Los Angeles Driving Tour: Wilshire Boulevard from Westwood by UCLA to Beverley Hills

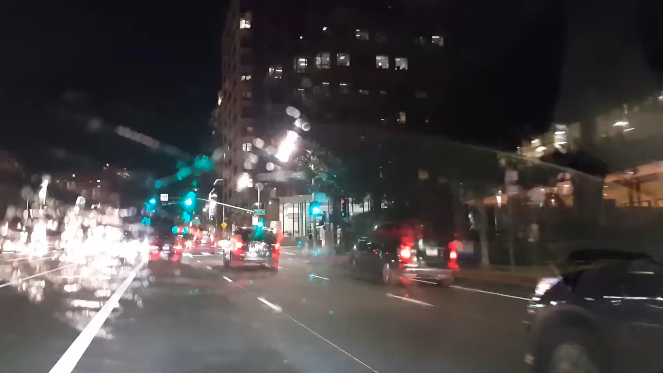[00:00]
This is gonna be drive through Wilshire Boulevard from Westwood area, UCLA, to Beverly Hills. Pretty nice wide street, full of tall buildings. This area mostly residential, and blue lights is a hotel, Palomar.
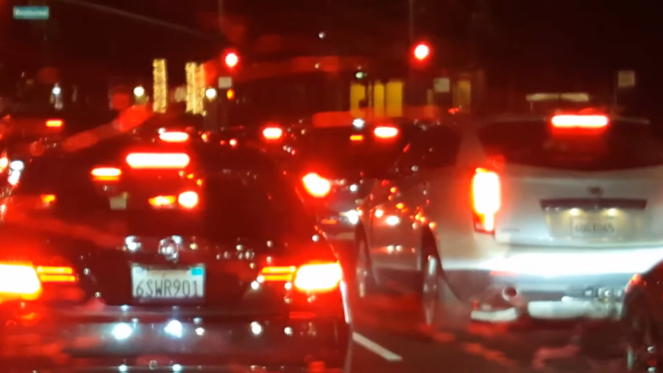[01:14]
Basically, those buildings look like hotels in the lobbies. What do you think about this one?
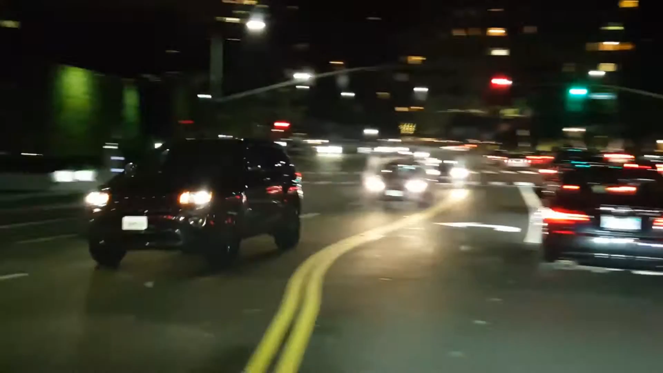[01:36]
Just like hotel.
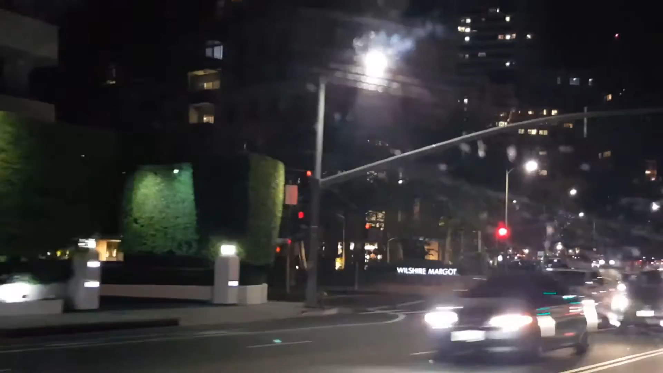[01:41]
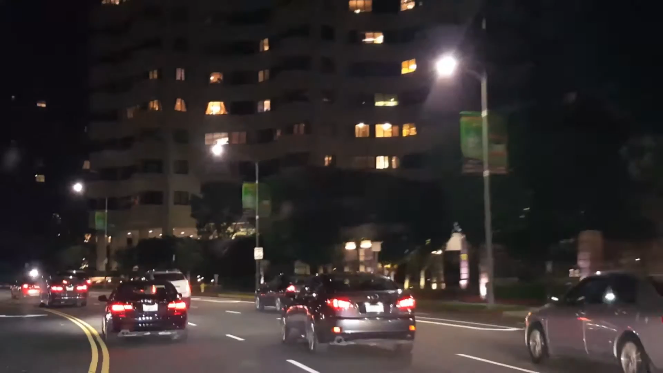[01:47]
From the bottom with some kind of searchlight. That's why it looks like landscaped is amazing and immaculate.
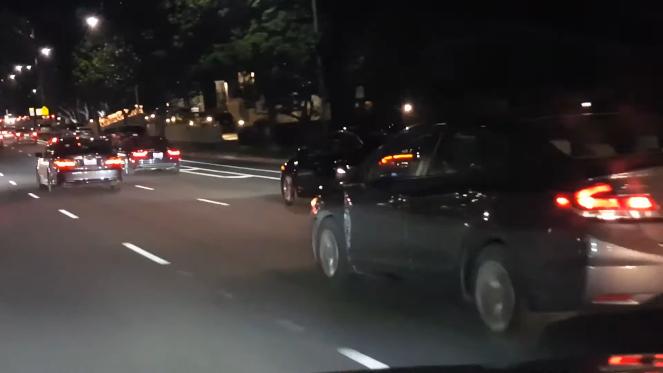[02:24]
I have a slow driver in front of me, and also we can't see much of the building because I'm in the left lane, so I'll change to the right. That building is actually apartments, not condominiums.
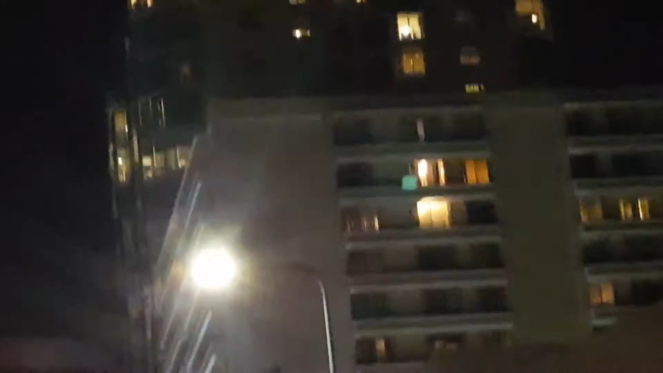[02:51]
Big one. Furnished too. That one on the left looks like has balconies, but balconies don't have any rails or anything.
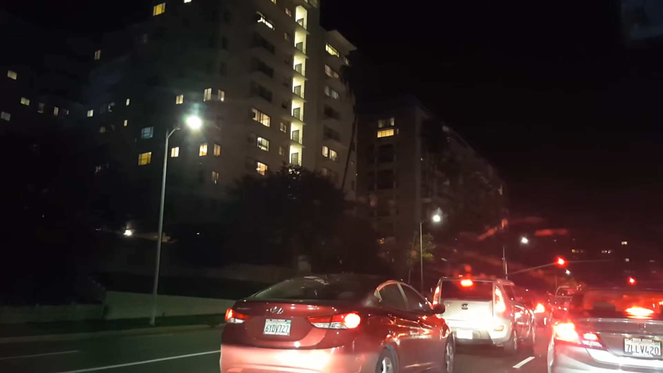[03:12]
Just a canopy, I guess, above the window.
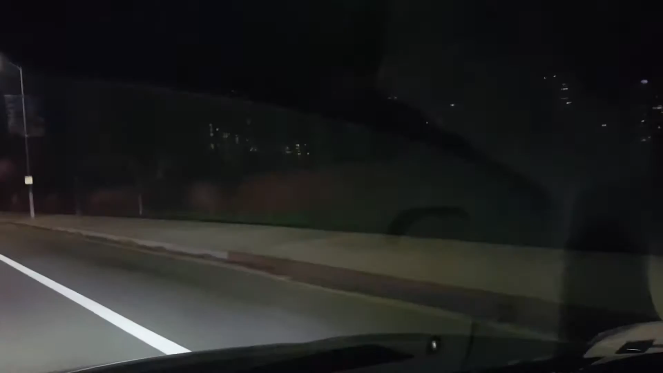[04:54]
over there, you see a bit of buildings shining. Those buildings
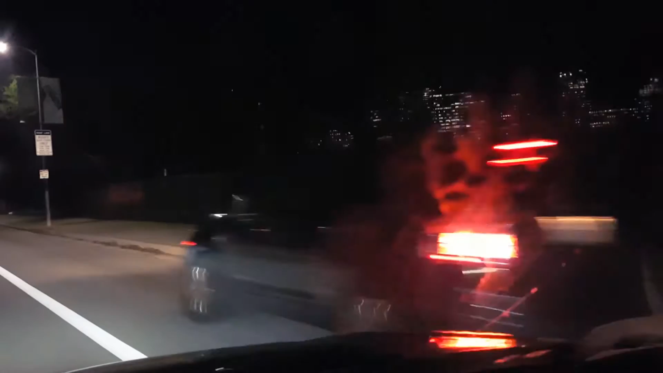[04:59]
Hills are Century City Hotel. No, not hotel. Century City. It's part of the financial and business kind of office buildings and a few hotels.
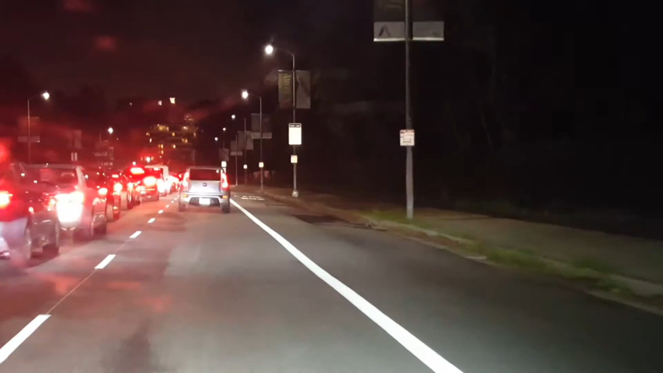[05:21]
You can finally see the sign WA.